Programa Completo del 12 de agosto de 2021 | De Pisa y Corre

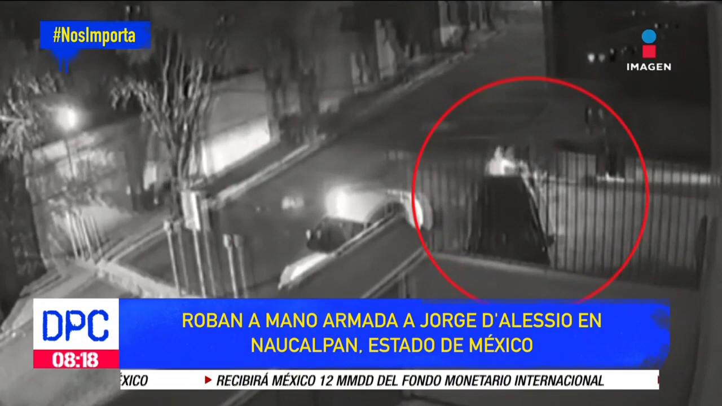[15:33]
Todo esto en el municipio mexiquense de Naucalpan. Jorge también estaba acompañado con Irving Regalado, baterista de la banda Matute. Ambos compartieron este video, el número de las placas y modelo de los vehículos que les fueron robados.